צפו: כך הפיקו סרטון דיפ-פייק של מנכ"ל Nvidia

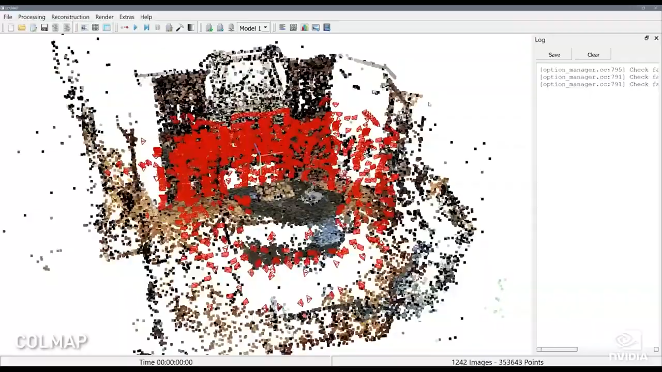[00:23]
pumped all of those photos through a photogrammetry application that would build a coarse model to scale.
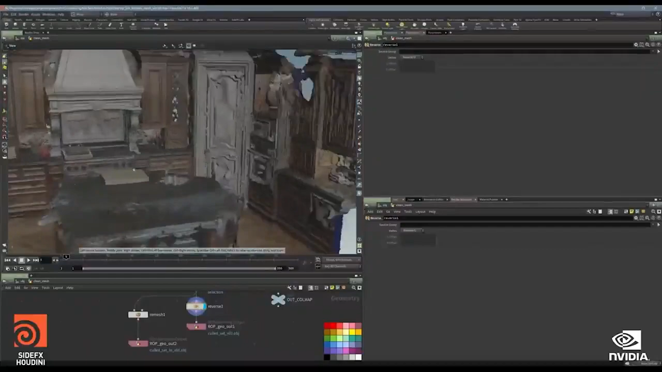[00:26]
And that became the starting point in which our modelers